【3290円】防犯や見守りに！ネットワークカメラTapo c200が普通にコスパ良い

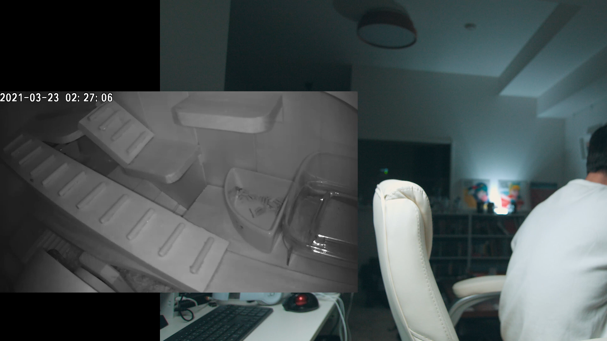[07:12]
これが日中モードですすごいすごい自動も行けるんですねー自動に明るいときはこの日中モードで暗くなったら
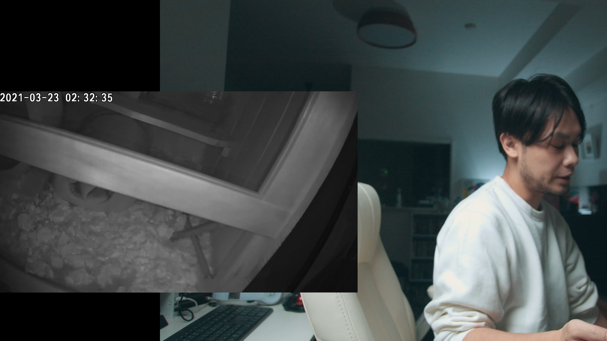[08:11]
はいっ結構よく見えるこれ
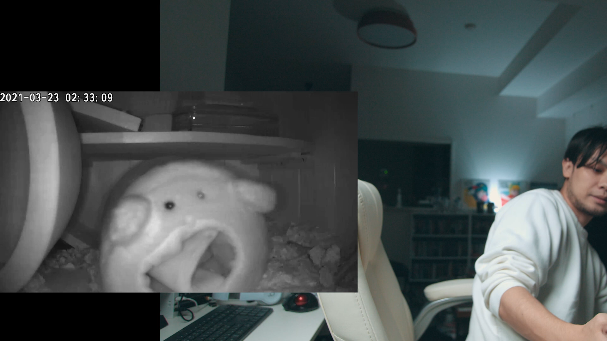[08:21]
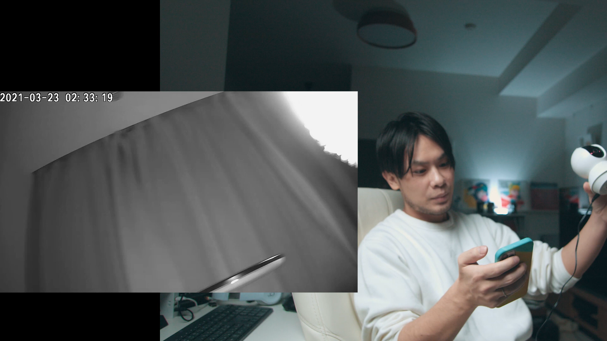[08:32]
これ部屋の様子もね普通に